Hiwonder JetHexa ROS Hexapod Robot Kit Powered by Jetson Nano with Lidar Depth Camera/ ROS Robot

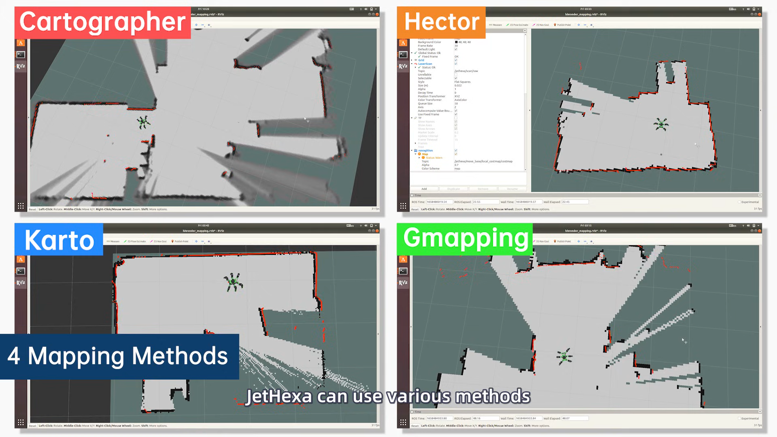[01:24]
JetHexa can use various methods to achieve simultaneous localization, mapping, and autonomous navigation.
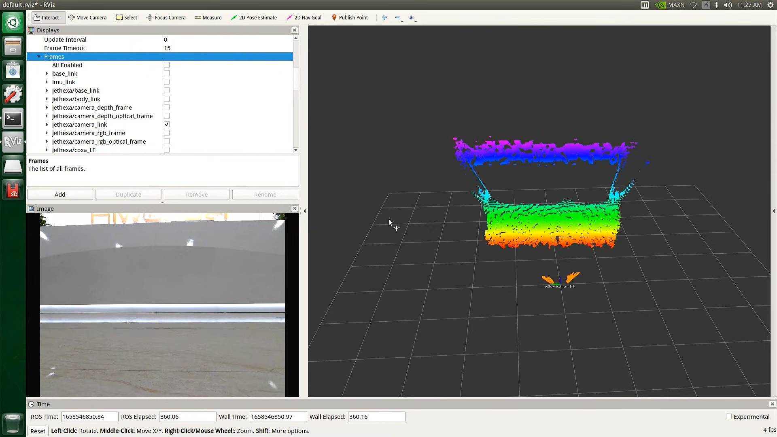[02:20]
Through the RGB camera and the depth camera high-precision measurement features,
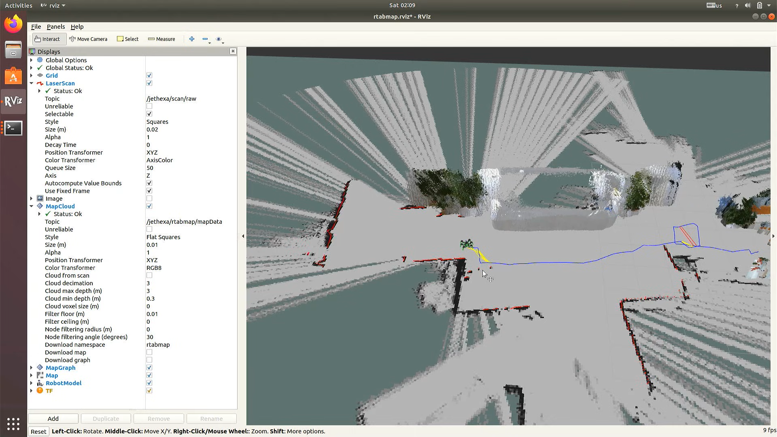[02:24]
the 3D point cloud-based depth image are obtained to
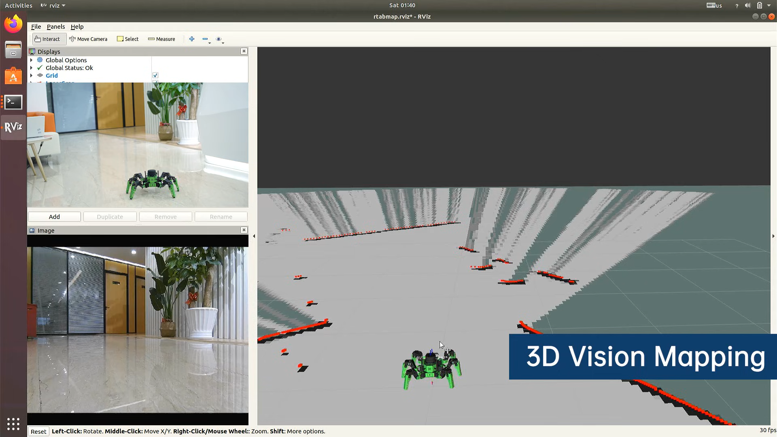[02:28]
accomplish 3D real-time visual recognition and 3D real-time navigation.